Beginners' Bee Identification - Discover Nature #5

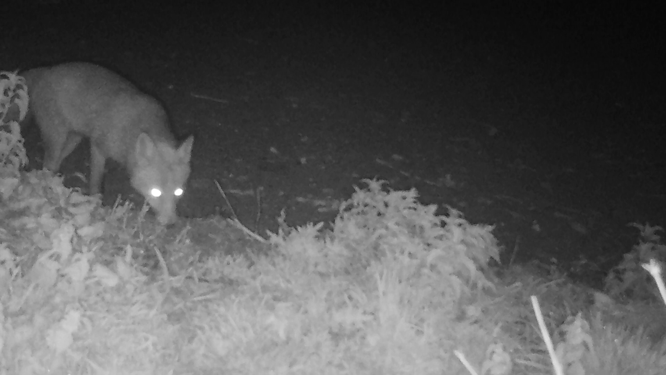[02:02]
So here's a photograph of Foxy Loxy that they managed to snag and also a deer. I think it's a roe deer.
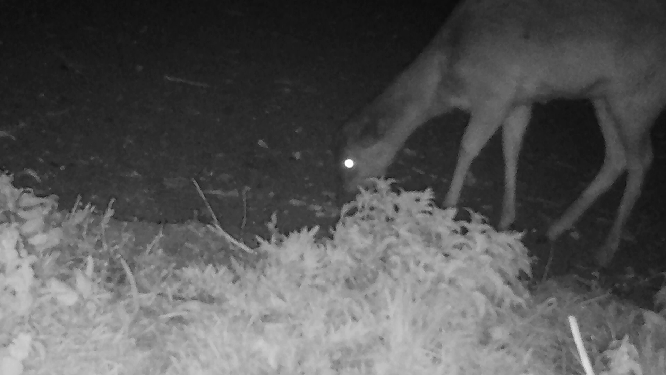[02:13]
I'm not really sure what other kind of small non-native deer might be around there but if there's any deer experts watching by all means tell us what it is.